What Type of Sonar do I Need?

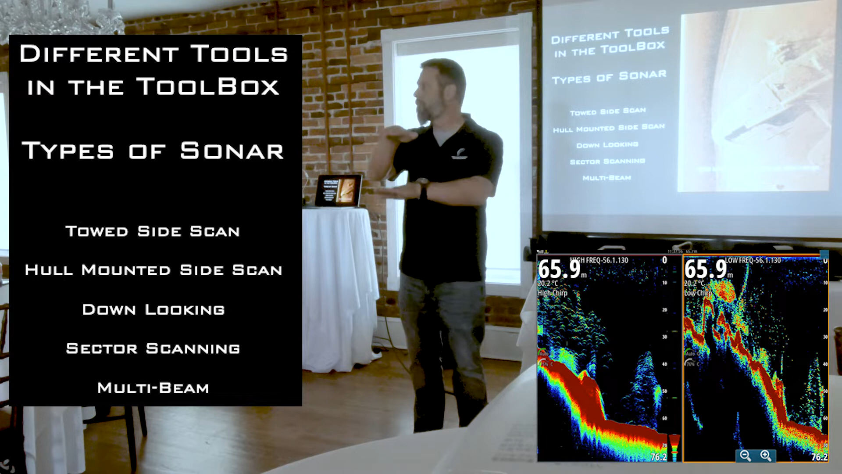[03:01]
On screen: depth 65.9 m, water 20.2°C
So, the depth finder is sending that ping straight to the seafloor and it's bouncing up. And they're using speed of sound to tell you how deep the water is. Okay. And some of those downlooking sonars now will give you a little picture. It kind of looks like a rainbow on the bottom, topographical map kind of thing. Right. And there's a new type of downlooking sonar that a lot of the hull mounted companies are using.
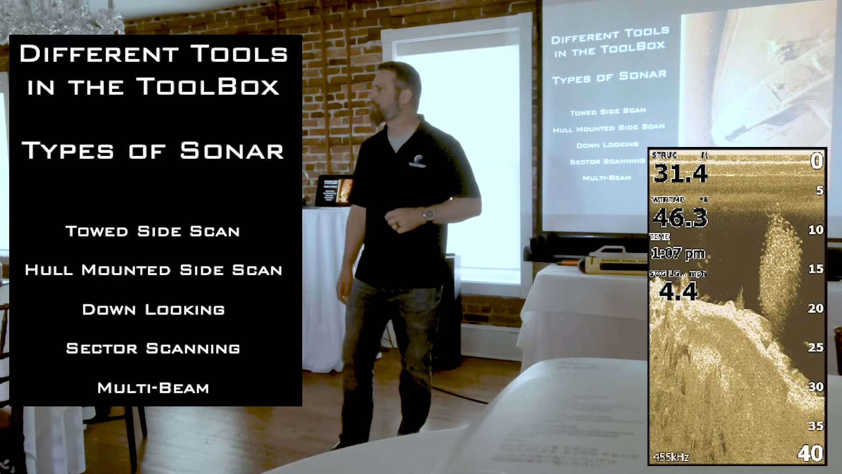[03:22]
On screen: water 46.3°F
The Mega 360. Not the 360. 360 is a different type. We'll talk about that in a minute. But it's a single sonar or a single transducer that's pointing straight down. And it's going to give you kind of a fake version of side scan. And it will give you some called structure scan where you can see the topography on the bottom.
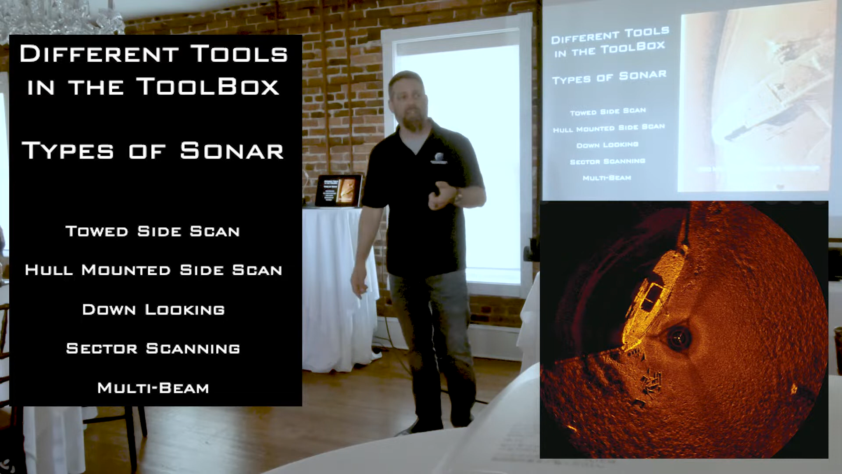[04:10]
It's not a search sonar like we would think of is where you're towing a device behind the boat or one's mounted to your boat and you're moving through the water. What sector scan is, normally it's either on a tripod or it's on a pole. And they'll drop it in one location and it doesn't move. Right. You take it off the boat, you drop it in and it sits there and it gives you a